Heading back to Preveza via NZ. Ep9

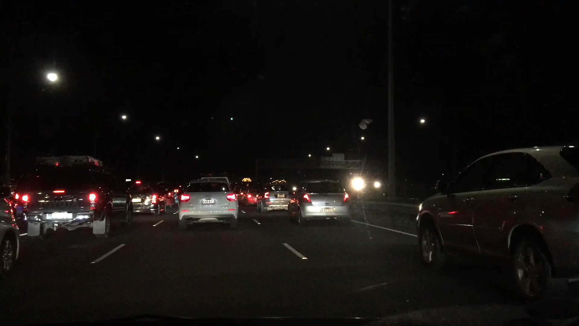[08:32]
But sadly the time has come to bid farewell and fight the Auckland traffic on the way to the airport. The next time here could quite possibly be sailing Monastrell into Auckland Harbour.